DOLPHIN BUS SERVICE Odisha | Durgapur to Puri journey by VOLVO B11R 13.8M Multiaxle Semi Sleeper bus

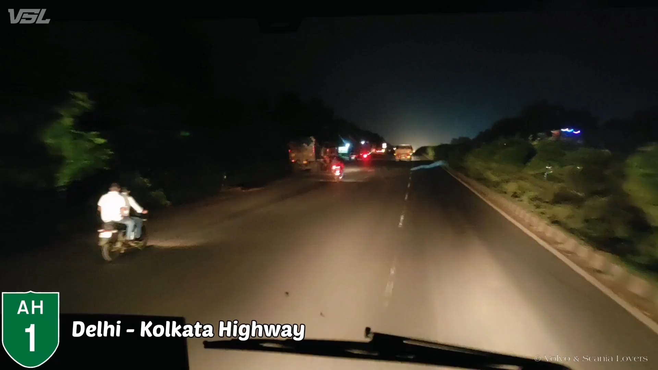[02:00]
ये बस अभी हम लोग मुचीपारा की तरफ जा रहे हैं। शाम को 3:30 बजे देवघर से खुलने के बाद ये बस आसनसोल से खुलती है रात को 8 बजे, दुर्गापुर से खुलती है रात को 9:30 बजे।
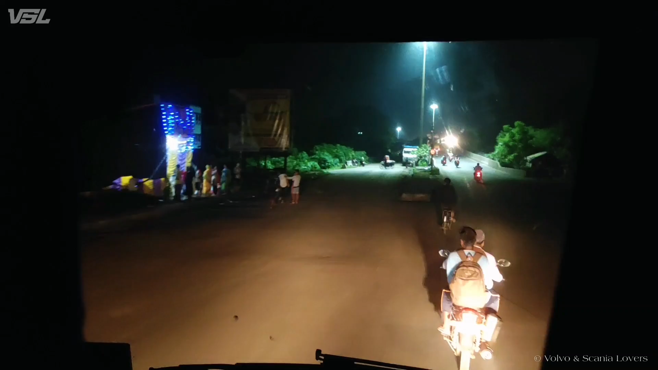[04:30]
क्रॉस करने के बाद हम लोग दुर्गापुर बैरेज पहुंचने वाले हैं।
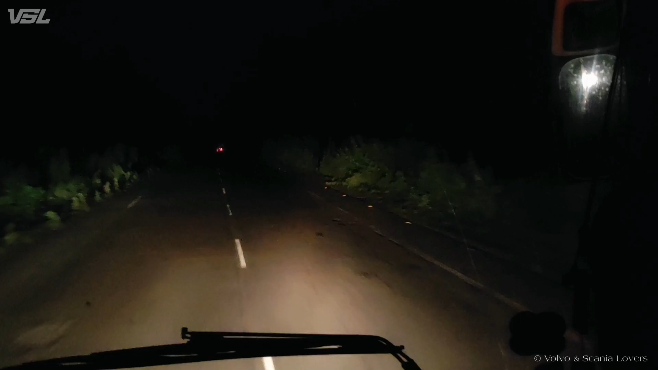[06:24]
कर 11 मिनट और हम लोग बेलिया तोर क्रॉस कर रहे हैं।
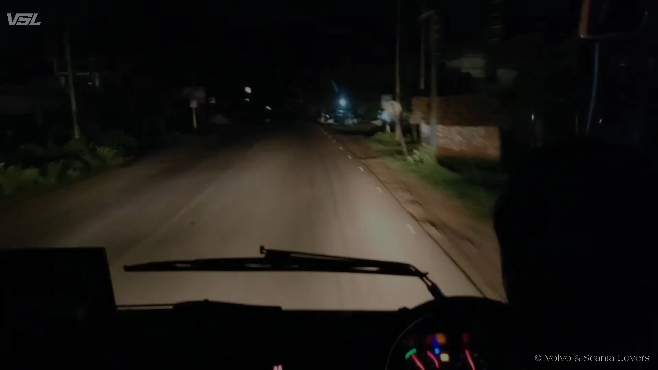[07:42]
बेलियातोर क्रॉस करने के बाद अभी हम लोग एक जंगल क्रॉस कर रहे हैं जो बेलियातोर जंगल बोल के जाना जाता है।
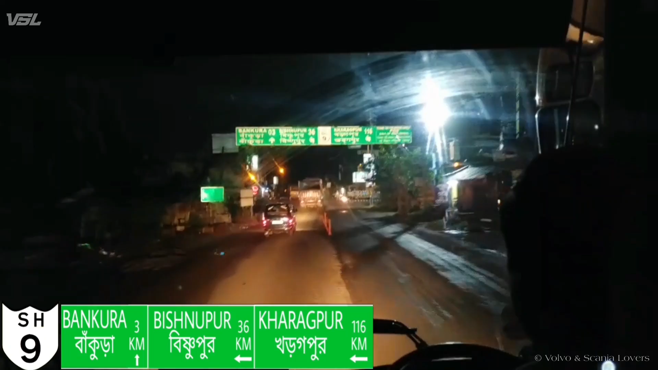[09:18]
हो रहा है 10:35 और हम लोग अभी क्रॉस कर रहे हैं हेबीर मोड़। ये जो रास्ता जा रहा है इसका राइट साइड चले जाएंगे तो आप पहुंच जाएंगे मेजी, और सीधा चले जाएंगे तो आप खड़गपुर की सड़क पर पहुंच जाएंगे।
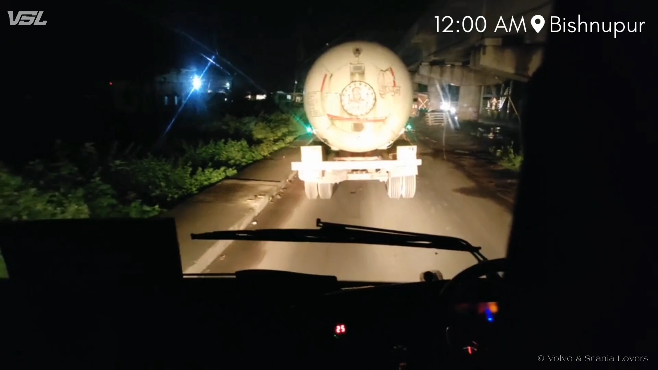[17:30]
हम लोग अभी बिष्णुपुर जंगल क्रॉस कर रहे हैं।
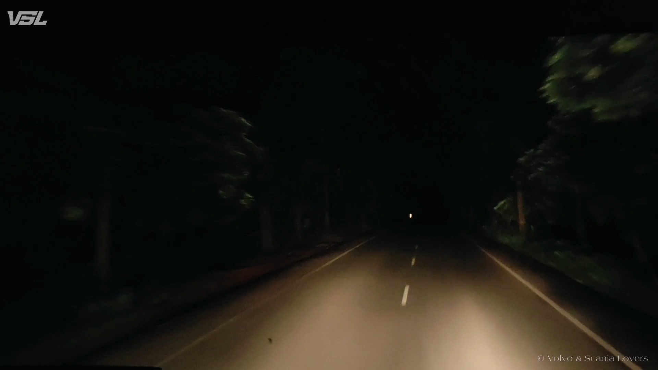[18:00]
ये जंगल बहुत बहुत बहुत गहरा है और इसमें काफ़ी सारा वाइल्ड एनिमल्स भी दिखने को मिलता है। रात को
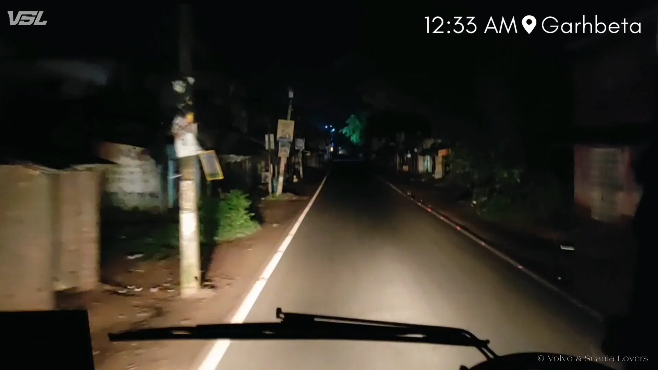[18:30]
12:33 हो चुका है और हम लोग अभी गौड़बेता क्रॉस कर रहे हैं।
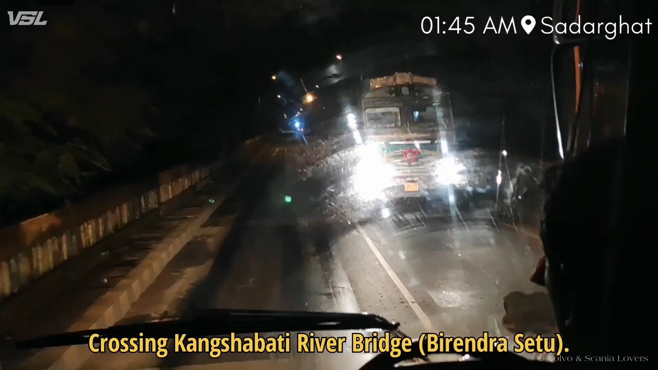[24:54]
अभी हम लोग कौंसाबुती रिवर क्रॉस कर रहे हैं जो मिदनापुर में है।